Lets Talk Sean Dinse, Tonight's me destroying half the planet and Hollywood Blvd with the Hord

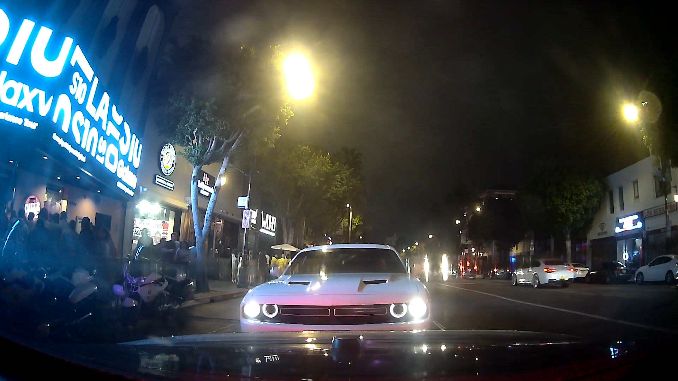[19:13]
we're by Wilcox Street, Wilcox, I've also made eye contact with some people on the street, and I know that when my eyes make eye contact with women, they instantly orgasm in the street, right, Dinses, and so, I'm causing women to lose complete self-control,